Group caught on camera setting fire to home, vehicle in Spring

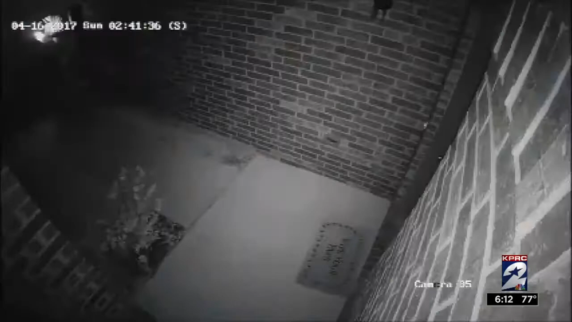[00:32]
Incredible video of suspects hurling Molotov cocktails at a home's front door and an SUV parked in the driveway. Now investigators are hoping someone will recognize their getaway cars in newly released home surveillance video.